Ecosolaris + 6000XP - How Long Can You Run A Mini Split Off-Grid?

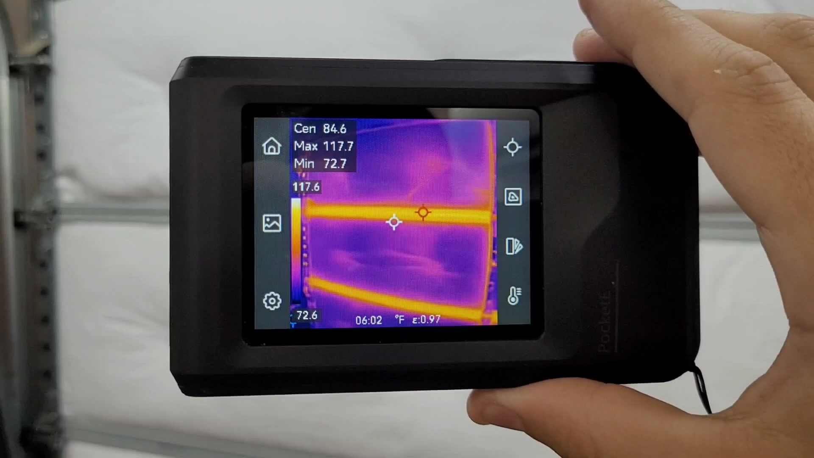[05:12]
On screen: max 117.7°F, min 72.7°F, scale top 117.6°F, scale bottom 72.6°F
p.m the sun kind of starts beating on this door and the uninsulated strips here are right around 120
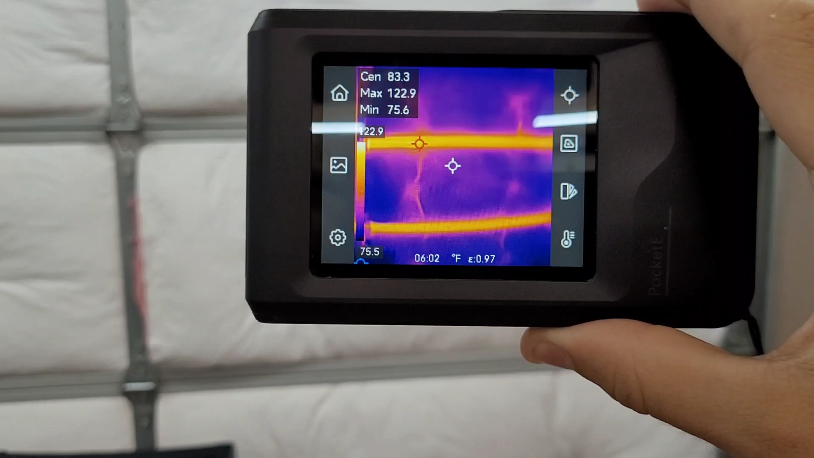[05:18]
On screen: spot 83.3°F, max 122.9°F, min 75.6°F, scale top 122.9°F, scale bottom 75.5°F
125 degrees fahrenheit so the eco solaris heat pump definitely has a little bit more work to go yet today before things start to cool off but